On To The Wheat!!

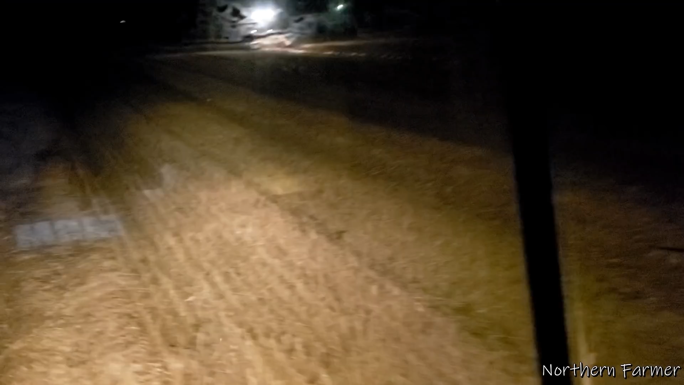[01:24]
Well, we just about made it to the highway. I think Trevor's running that combine now. John's over there.